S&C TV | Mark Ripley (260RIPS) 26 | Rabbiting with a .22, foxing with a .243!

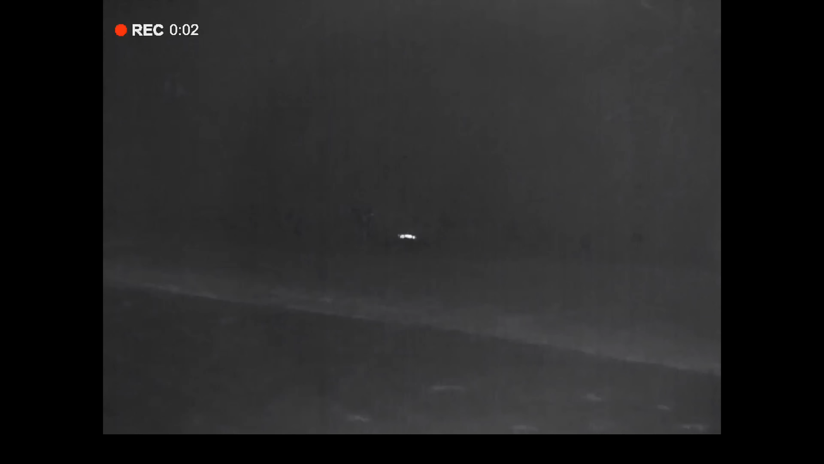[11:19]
laying in there dead right we'll walk on down and have a look and see if we can find a fox it's probably just about I mean it's right on last light now so yeah I don't think we're gonna have much more luck with any any deer I'm happy with that that's brilliant and go straight in the freezer
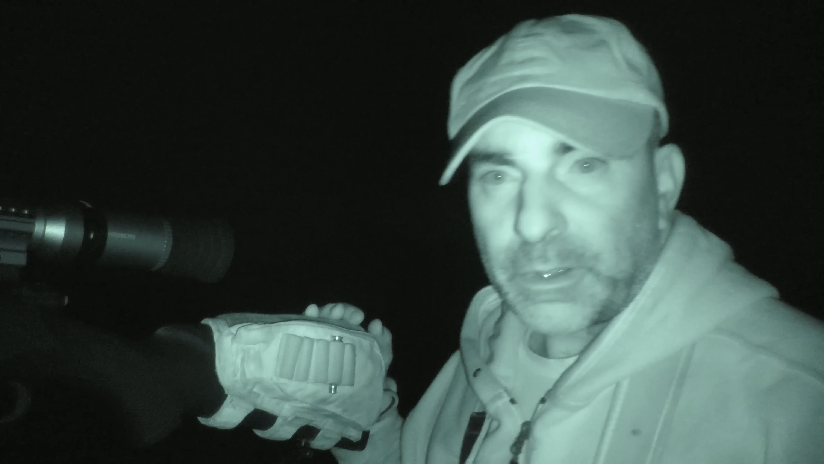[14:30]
right I found myself a pretty decent spot here just back along the tree line I've got a little bit of a overhanging branch that hangs down just in front of me but I've already checked
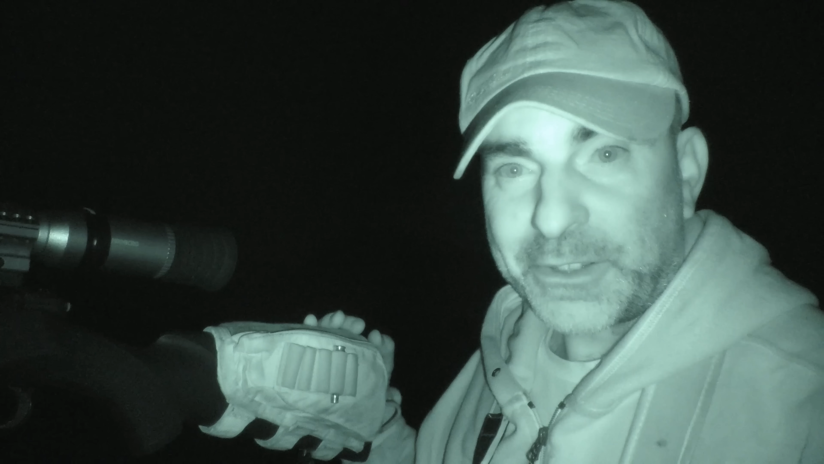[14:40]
and the IR doesn't bounce back off it which should be clear down the side of it it's about 100 yards to the to the bait so it's perfect sort of foxing range hopefully we'll get something comes wandering in I might try giving it a squeak in a minute too but we'll just let things settle down for a little bit first and just see if anything comes in
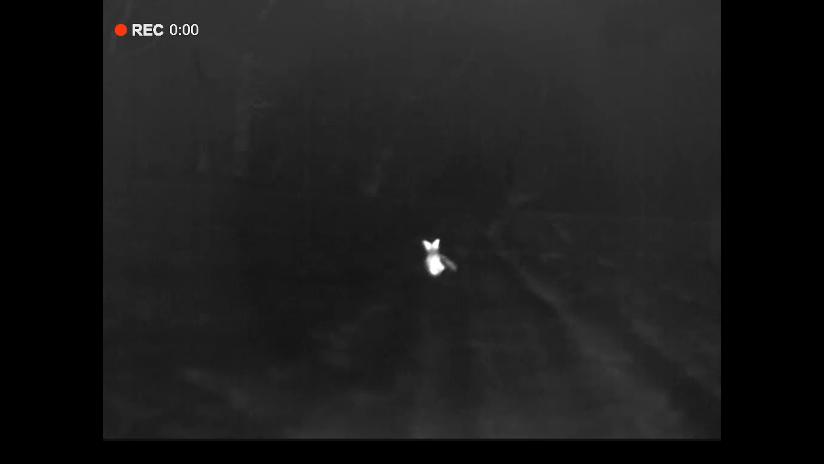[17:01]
I spotted a fox just coming out of the wood down there and so I'm walking along the tree line here just looking at that trying to see exactly where it was in there and I couldn't quite pick it out and I glanced around the thermal and it was coming down the track in front of me so obviously it got through the long grass just in front,
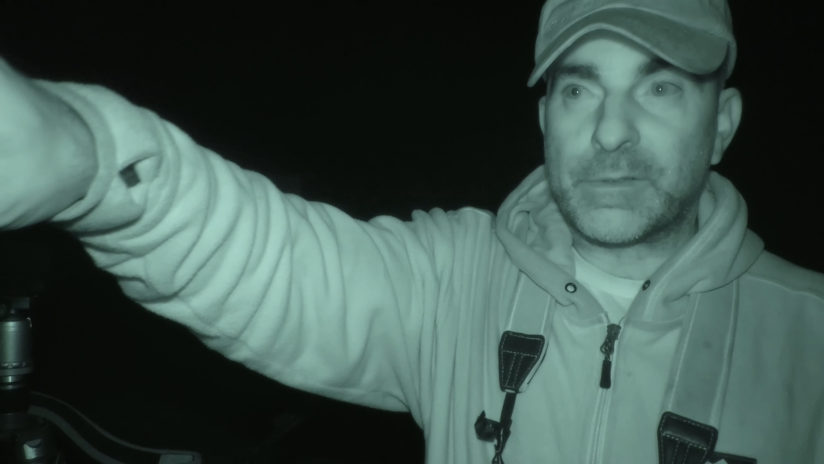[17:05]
unseen and come out on the track and we had that kind of Mexican standoff where we both look at each other and go and anyway he decided he didn't like what he was seeing can't really blame him but anyway he turned around and he went back down the track so I quickly got the rifle up on the sticks there and looked around and he was making his way back to the wood so I managed to swing around and just stop him with a little shout or something I can't remember now but just a little